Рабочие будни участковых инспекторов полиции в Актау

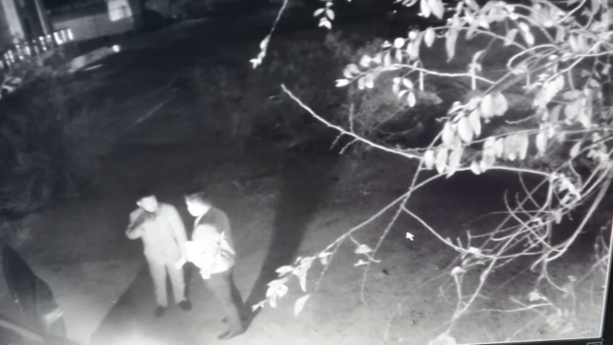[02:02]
Он курил в общественном месте и выбросил окурок на землю,
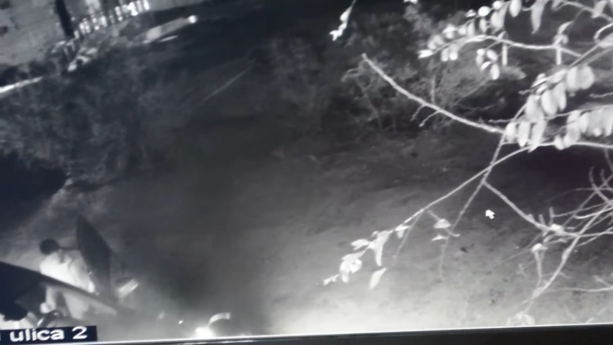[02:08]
проявив неуважение к окружающим, нарушая общественный порядок, тем самым совершив мелкое хулиганство.